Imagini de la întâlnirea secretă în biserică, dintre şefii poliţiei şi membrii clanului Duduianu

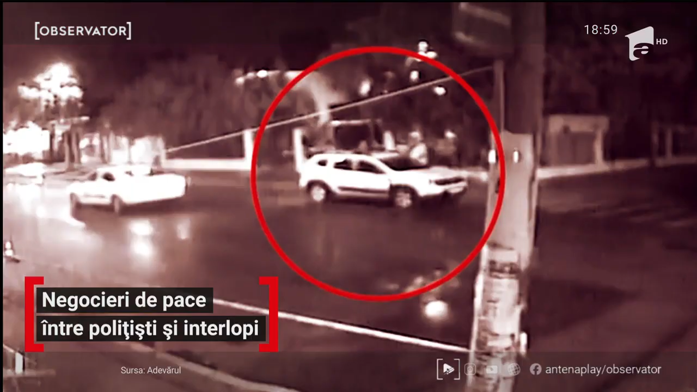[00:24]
Noaptea de 8 spre 9 august, ora 22 și 55 de minute. Biserica cuvioasă Parascheva din Rahova. Un duster alb cu însemnele poliției oprește în zonă, iar un bărbat coboară de pe locul șoferului. Alți trei polițiști așteaptă în apropiere.